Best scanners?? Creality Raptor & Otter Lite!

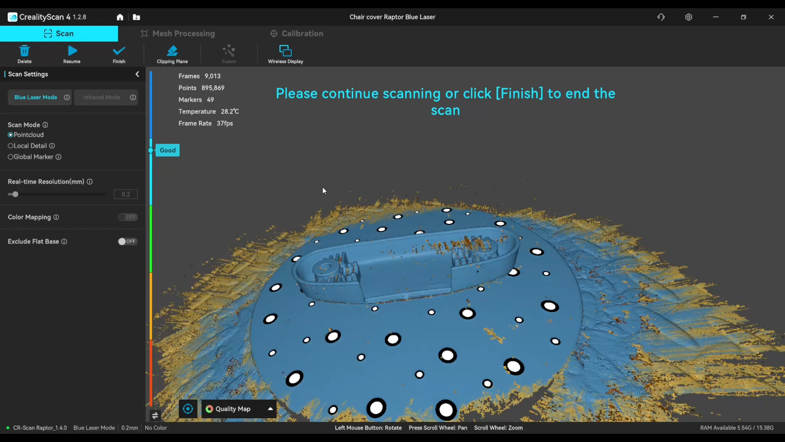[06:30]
and now we need to select the plane again so we can delete it so we will select three markers
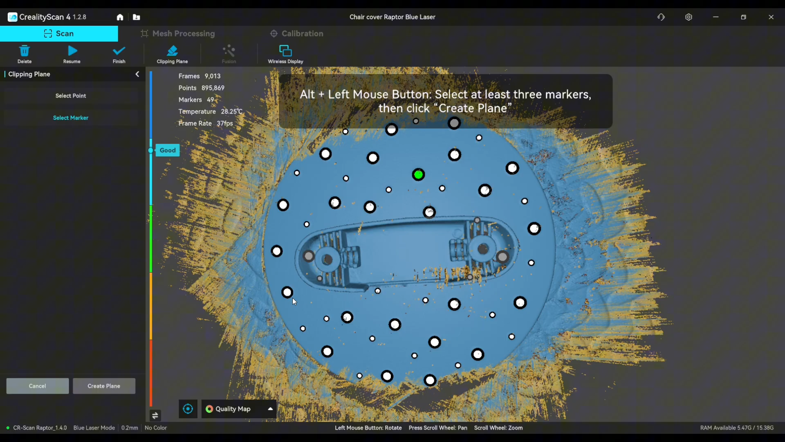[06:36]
and we click create plane and ok
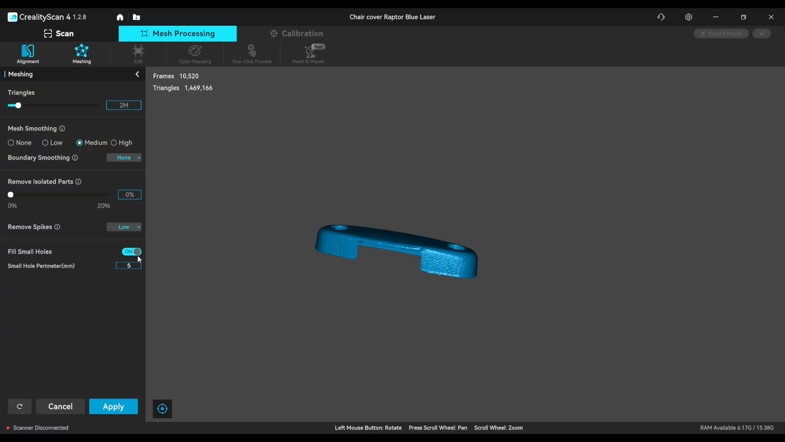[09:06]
and fill small holes and let's see how it comes out most probably we'll need to make some small holes filling manually
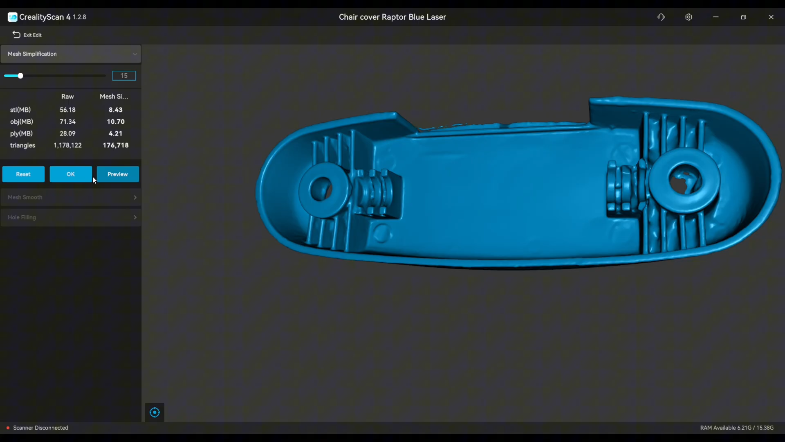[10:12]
and now we can export the file